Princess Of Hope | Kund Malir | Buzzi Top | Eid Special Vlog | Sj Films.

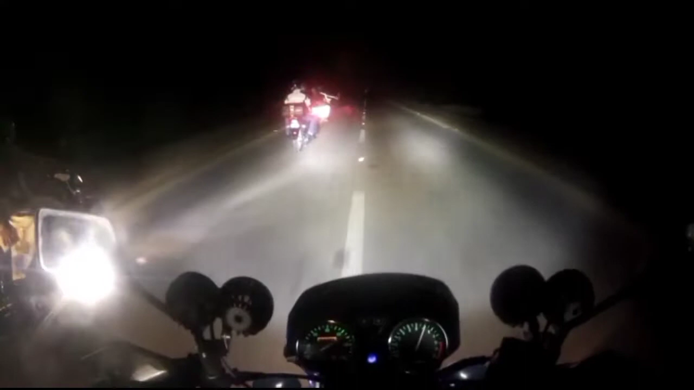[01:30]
इस वजह से हमने टैंक्स फुल करवा के और फिर नॉन स्टॉप राइड करना स्टार्ट कर दी। तकरीबन 120 किलोमीटर्स के बाद हमारी एक चेक पोस्ट आनी है, जो हमारा लास्ट स्टॉप है। चेक पोस्ट के बाद कुनमलीर है। अब हम तकरीबन कोई 5:30 हो रहे हैं सुबह के,
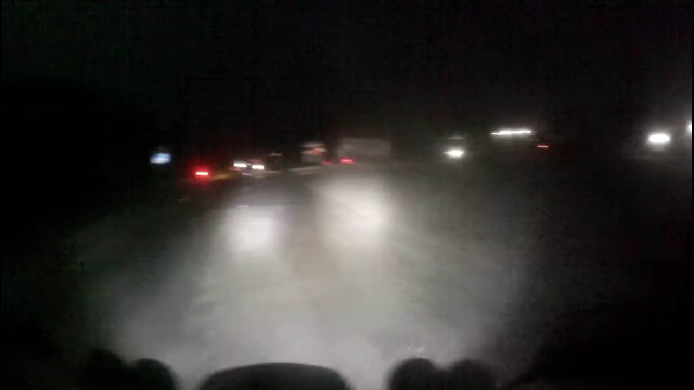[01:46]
और हम चेक पोस्ट पर पहुँच गए हैं। अच्छा, यहाँ पर हमें आर्मी जो है वो एंट्री करवाएगी, हमारे बाइक्स नंबर वगैरह, NIC आपका होना लाजमी है ओरिजिनल।